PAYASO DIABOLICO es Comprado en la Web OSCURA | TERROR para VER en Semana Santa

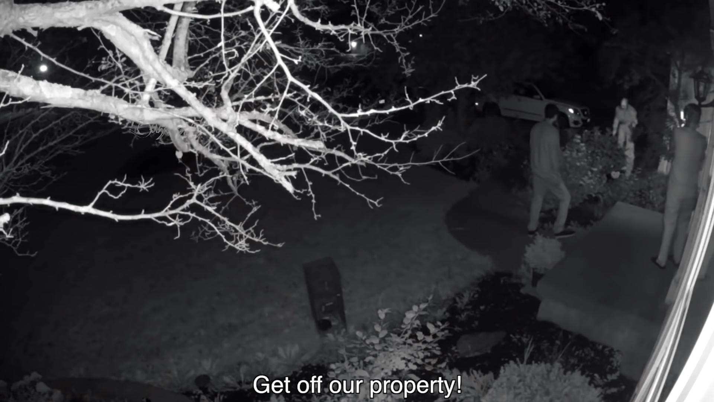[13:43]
Okay, well, here's footage of him outside of our house.
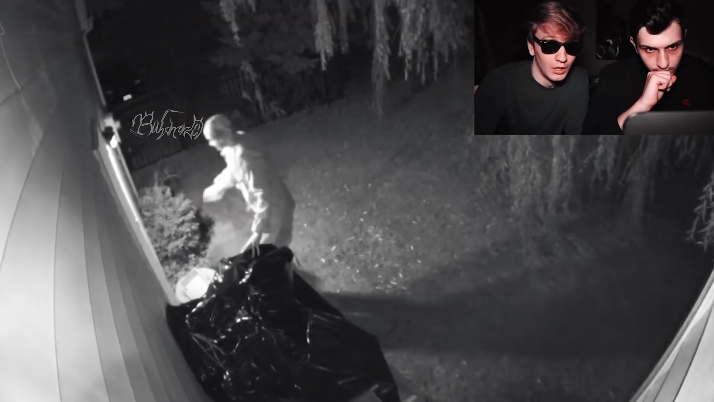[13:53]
Yeah, so. He got in? He got in. Now, wait, let me show you the best part.
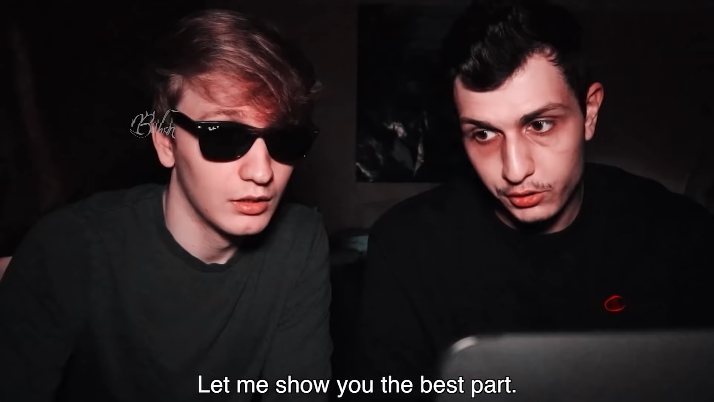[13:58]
What's he doing?
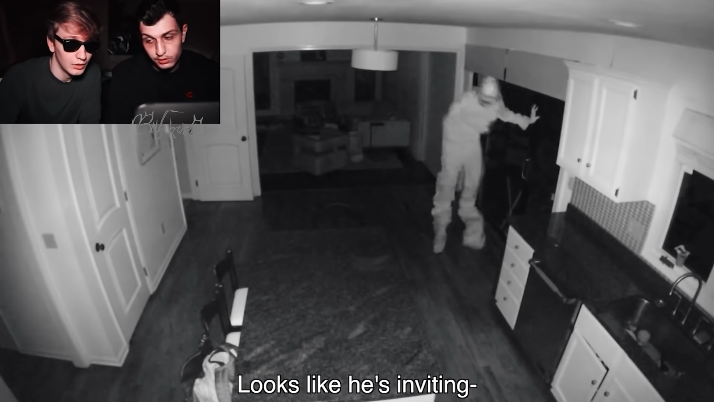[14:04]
Looks like he's inviting one. There's someone else? He's inviting one of his buddies in. Dude, what? Two clowns. What were they doing in here? I don't know, dude. Si bien, en la oscura web se pueden adquirir cosas muy turbias, como los casos que acabas de ver.